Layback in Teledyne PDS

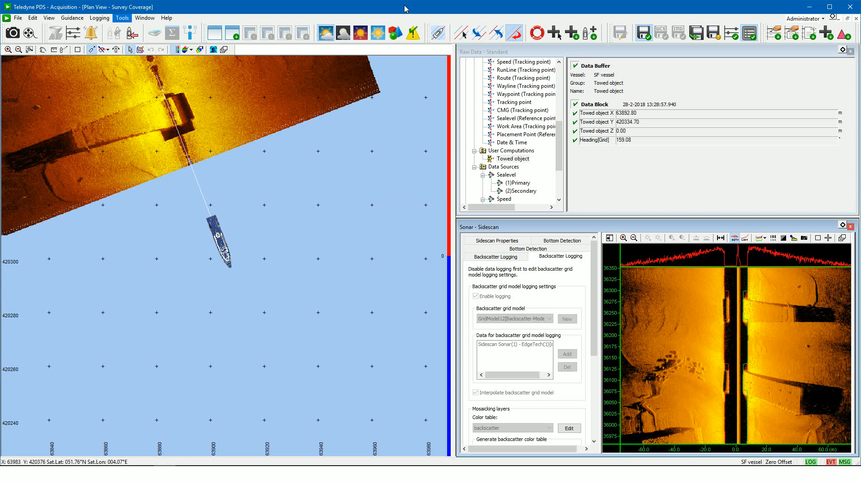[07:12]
This means we can from the edit menu, manual input item, set our cable length. Or from the tool menu, equipment control item, set manually the depth of the sonar.
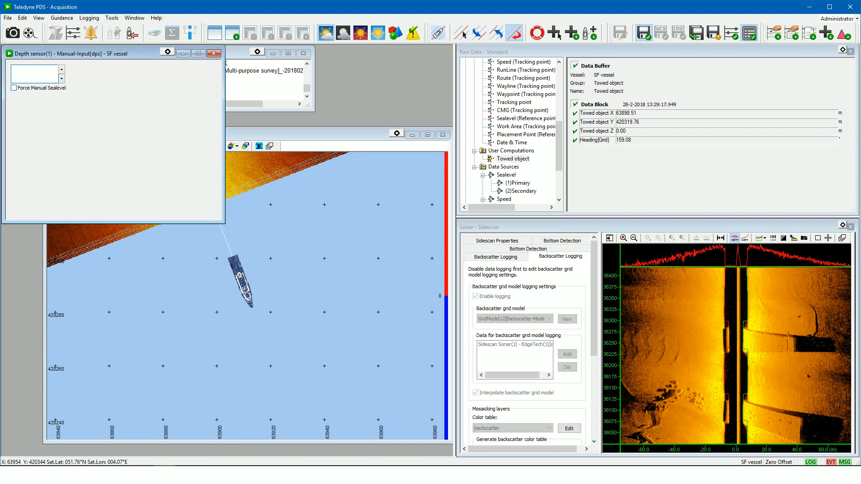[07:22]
But this depends, of the device drivers added to the equipment list.